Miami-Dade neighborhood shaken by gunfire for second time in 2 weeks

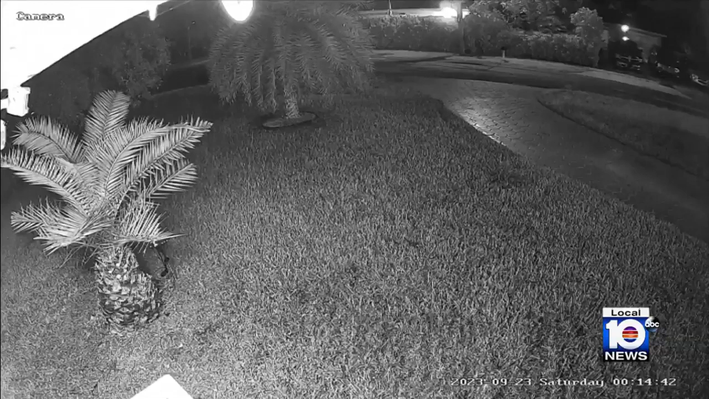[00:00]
An update tonight on a story you saw exclusively on Local 10 of random shots fired in a quiet neighborhood.
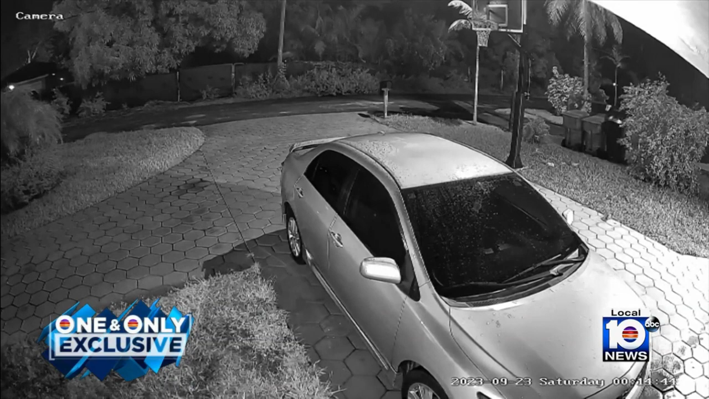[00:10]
Home surveillance cameras catching it all once again just weeks later and several homeowners sharing similar footage of shots being fired multiple times at two cars that sped away.